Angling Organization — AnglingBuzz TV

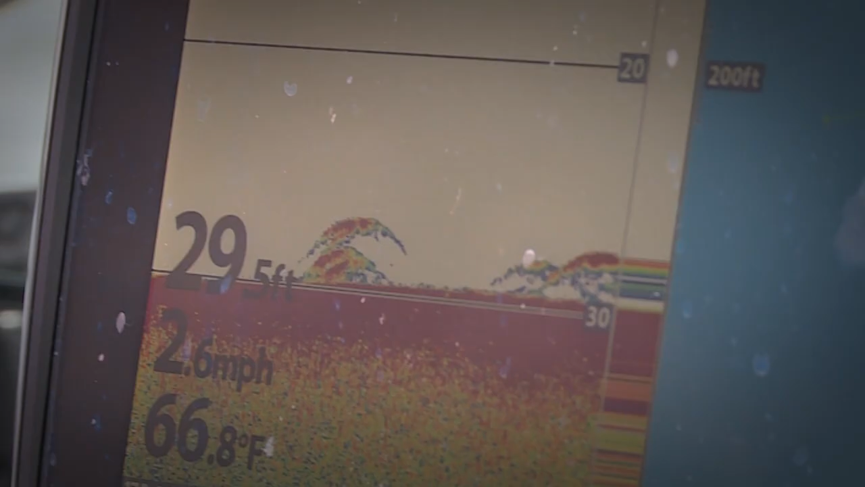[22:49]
On screen: depth 29.5 ft, water 66.8°F, speed 2.6 mph
If you're looking at this, how do you know it's not this?